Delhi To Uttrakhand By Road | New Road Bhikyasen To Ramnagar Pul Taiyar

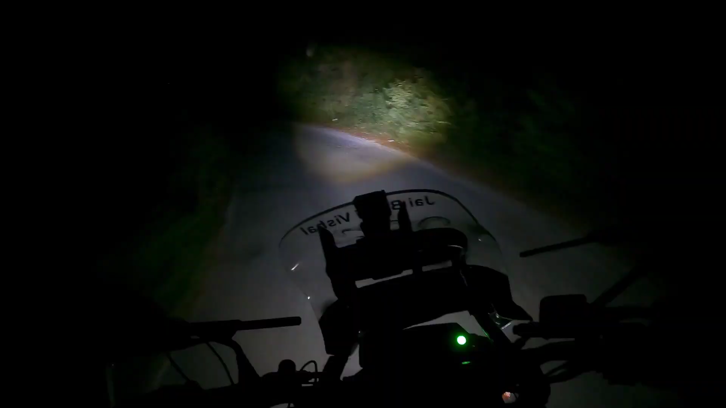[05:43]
ऑ� under Nä써 मस्त हो जाएगी और बहुत ही बड़िया प्यारि हो जायागी रोडिये तो गाई समय में रात के साड़े 9 बज रहे हैं और मैं समय किसी बजर मा आया था और यहां से लेपट मिलता है लेपट मिल जाए तो अच्छी बात है मेरे को क्या बोलना उसने लेकिन मैं देख रहा हूं